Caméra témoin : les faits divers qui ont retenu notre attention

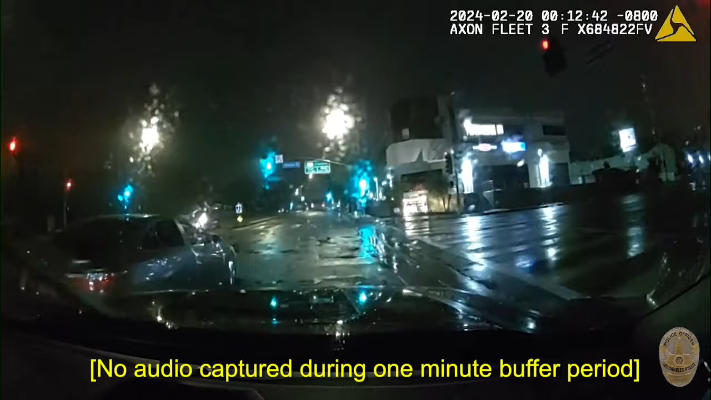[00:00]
À Encino, en Californie, une intervention de routine du LAPD s'est terminée de façon spectaculaire.
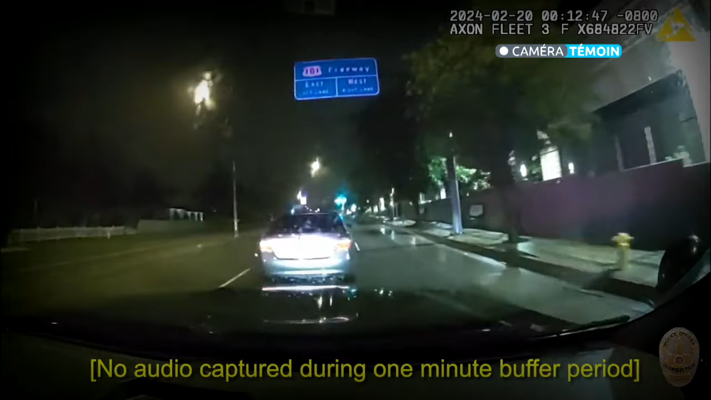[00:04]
Ils avaient d'abord tenté d'avertir un conducteur que ses feux étaient éteints.
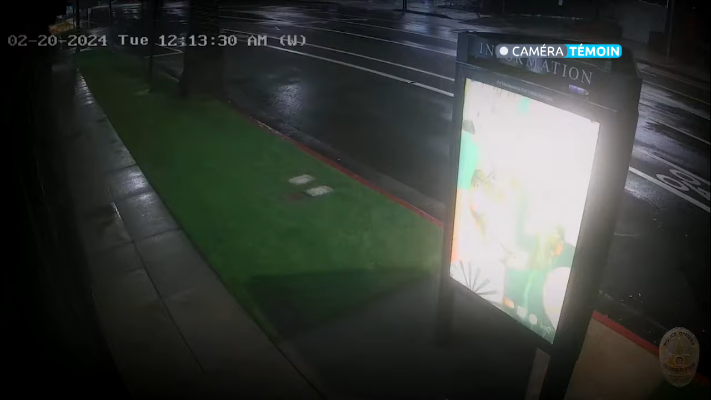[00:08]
Le conducteur en question s'est enfui.
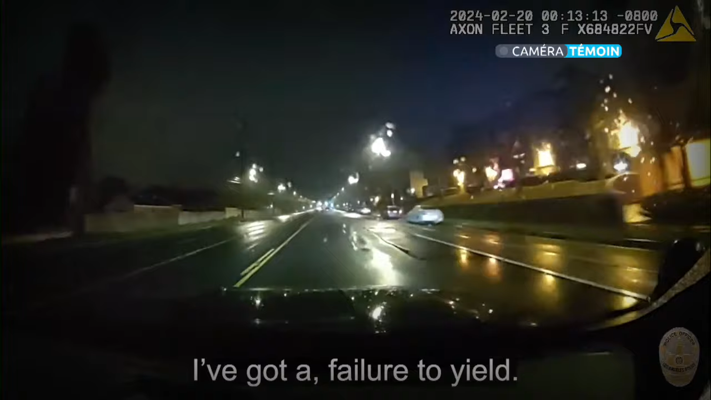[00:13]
Comme les conditions de poursuite n'étaient pas idéales, on s'est contenté de suivre le véhicule à distance.
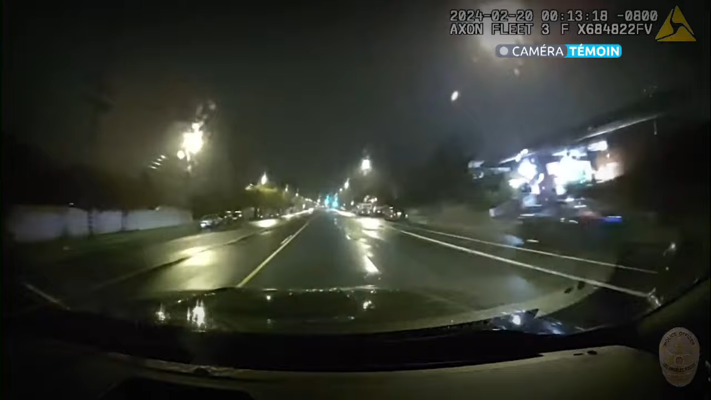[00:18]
Mais la voiture a été impliquée un peu plus loin, dans un accident.